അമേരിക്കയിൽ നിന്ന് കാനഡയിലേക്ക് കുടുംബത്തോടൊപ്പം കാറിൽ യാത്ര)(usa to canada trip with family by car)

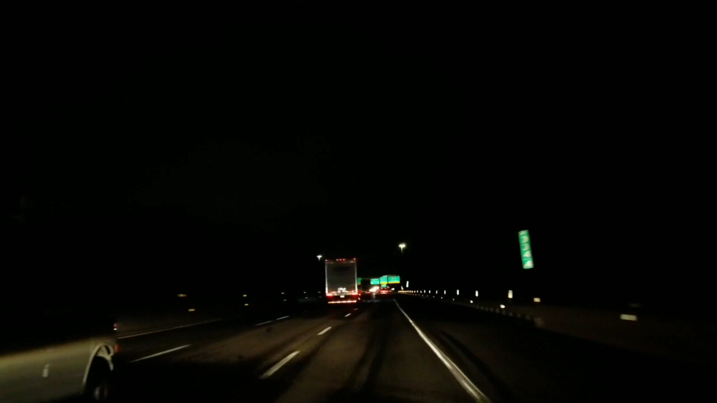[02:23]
Use the right lane to keep right to merge onto I-476 north toward Allentown. Where are you going?